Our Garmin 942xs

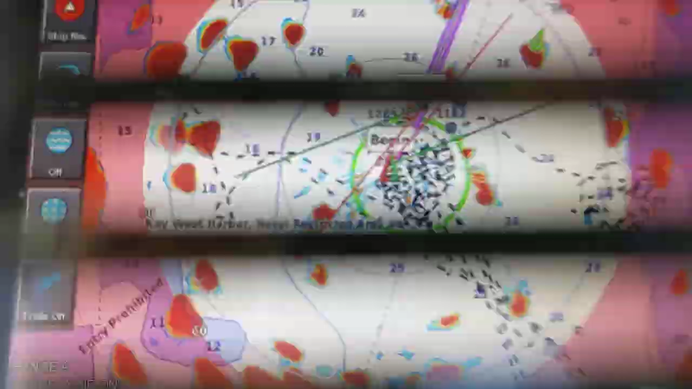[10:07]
Let's see if I can get rid of the scanning here. I can't today.
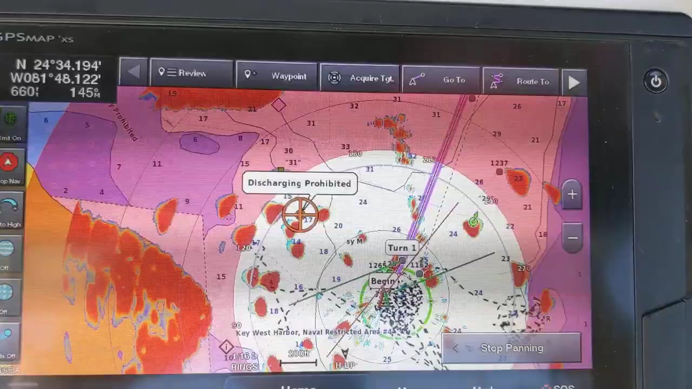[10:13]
So, the radar allows us to see these are boats that are all around us, these red ones.
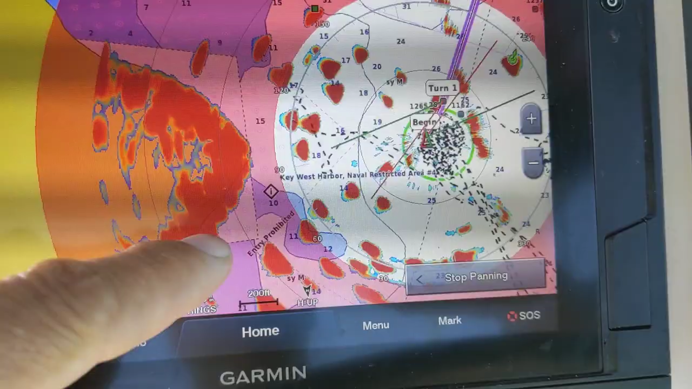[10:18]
This, of course, is land. So, we have a Garmin HD radar. Works quite nicely.
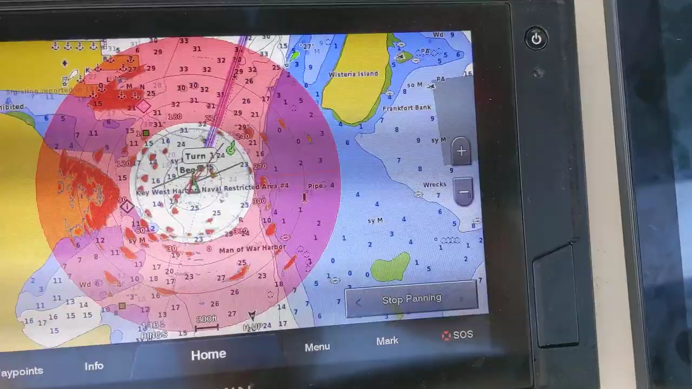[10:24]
This red area here, that's my alarm zone. So, if a boat enters there when we're moving, the alarm will go off. It's nice to know, especially when you're, um, uh, when you're planning, uh, when you're cruising at night.
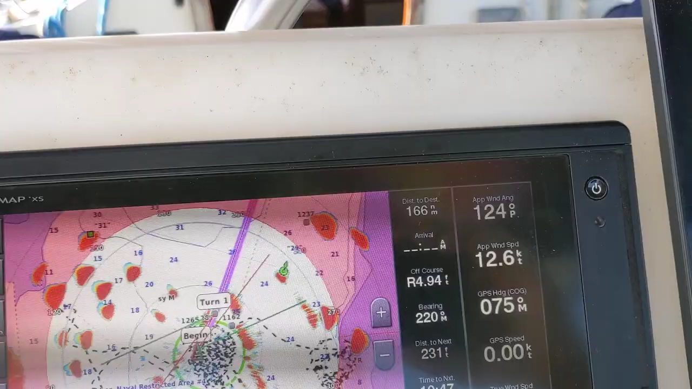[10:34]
And there's a lot of different options to the radar.
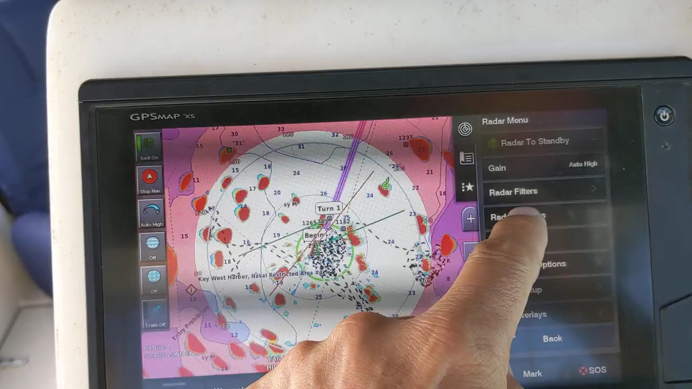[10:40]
So, you've got radar options here. There's your guard zone. If I turn that guard zone off, boom, see, now the guard zone's off.
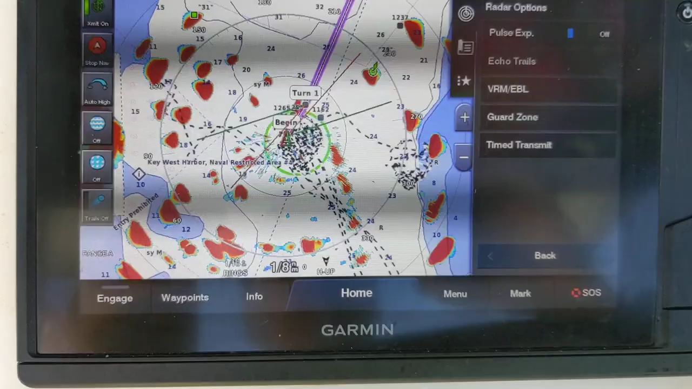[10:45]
So, the alarm won't keep going off. The boats are in the area.
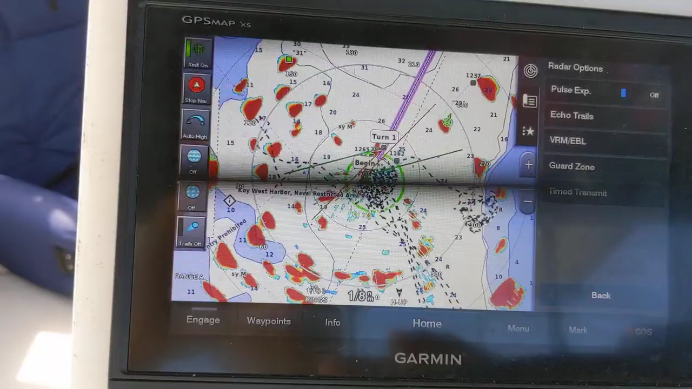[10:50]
There's also all kinds of filters to remove waves, to remove rain, or to view rain. Uh, and there are dozens of different screens to play from.
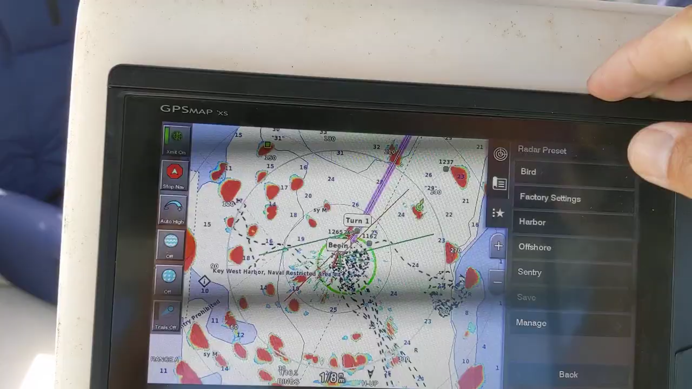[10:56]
Now, one thing I really like about the Garmin is, uh, flipping through all these screens seems like a pain in the butt.
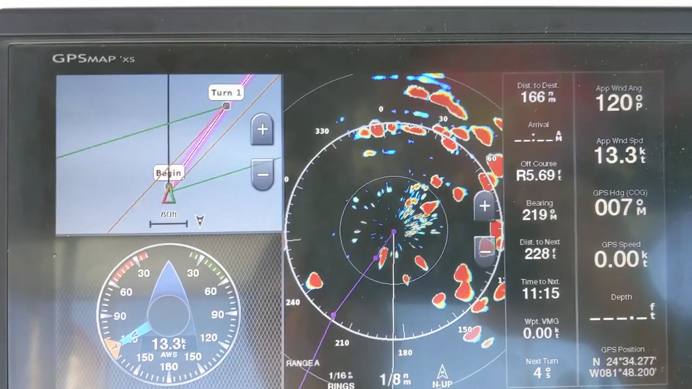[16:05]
It shows us where we are. It's giving us our wind speed, and it's also giving us our radar.
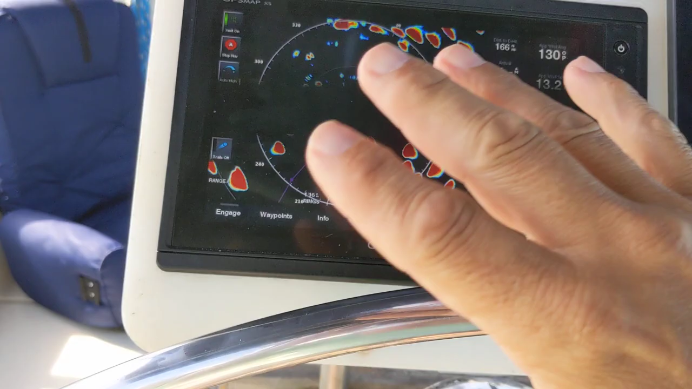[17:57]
You know, like, if you're out in the ocean at night, that's all you need. Okay.
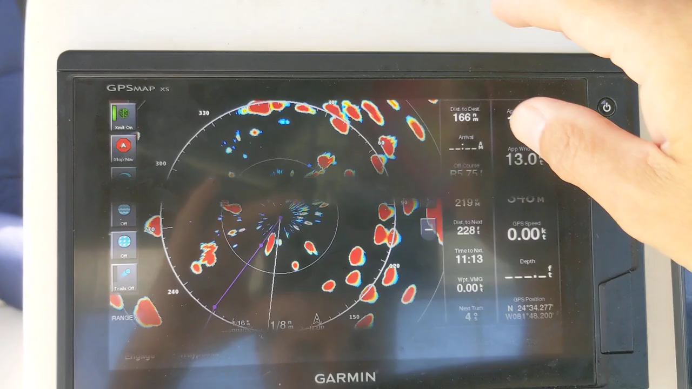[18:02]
But I also, I always like to have, and you can do dual range, too. So, you can have two screens.
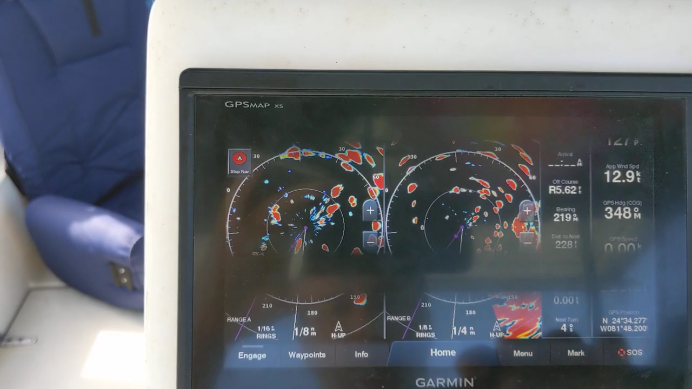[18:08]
This one's looking up for an eighth of a mile or a quarter mile, or this one's long range, like I could make this one, uh, you know.
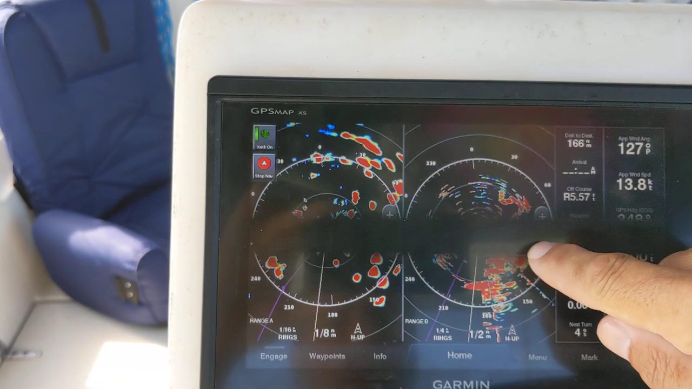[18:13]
So, this is looking eight miles out, and this one's looking an eighth of a mile out, you know.
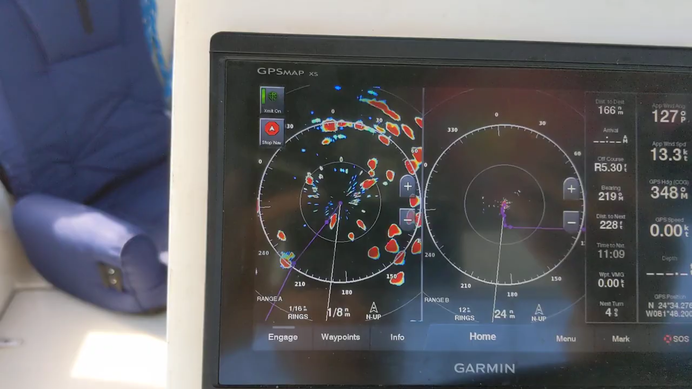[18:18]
Uh, as you can see everything, those dots are there. They're just much, much smaller, right.
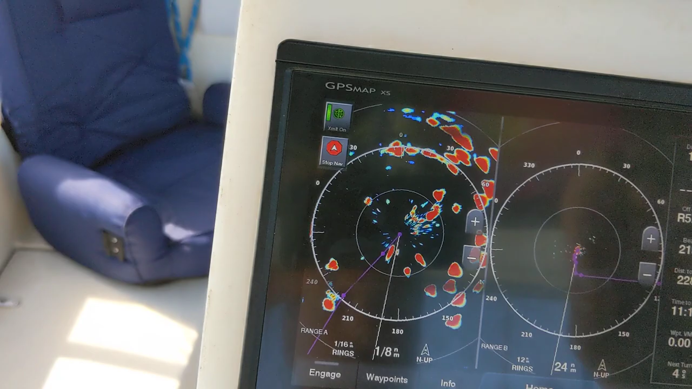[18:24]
So, that's dual range. Also, you can do an overlay.
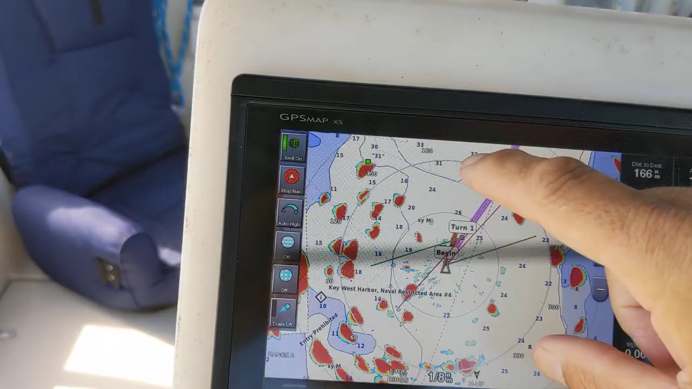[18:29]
So, this is where it takes the chart where you are, and then overlays the data on top of it. Very, very handy.
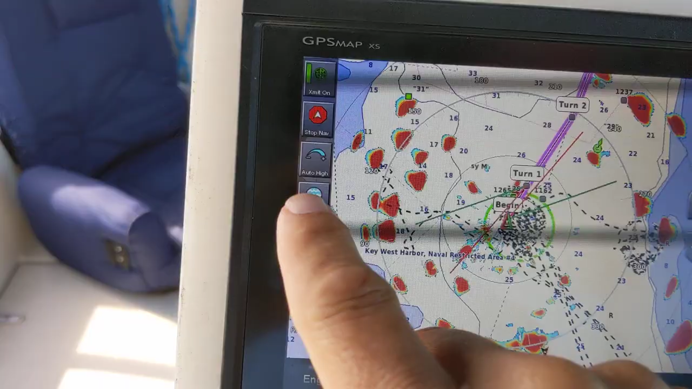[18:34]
You can turn off, uh, there's wave filters, rain filters. If you, if you turn this thing all the way up,